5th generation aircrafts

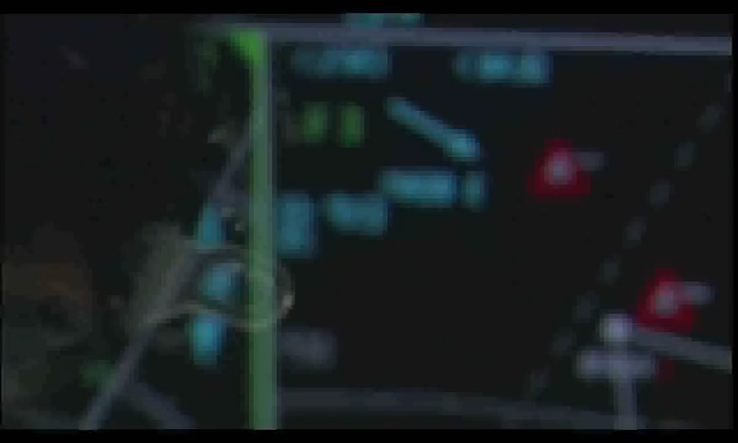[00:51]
the ability of the pilot to have knowledge that no one else has by use of integrated avionics,
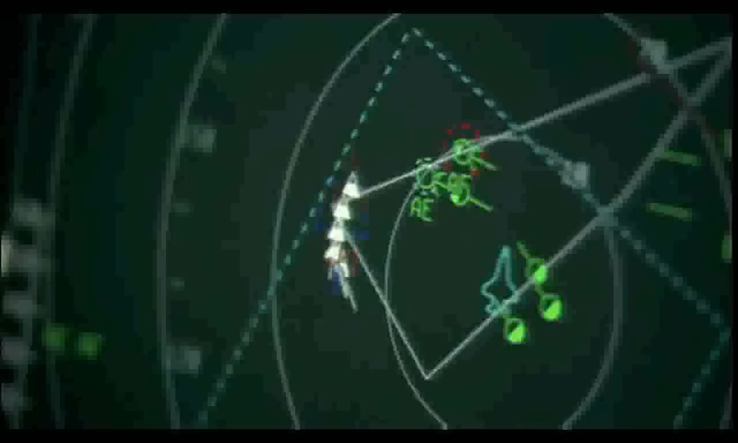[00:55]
and the ability for us to keep the airplanes flying because of our supportability and maintainability that's better than previous fighters.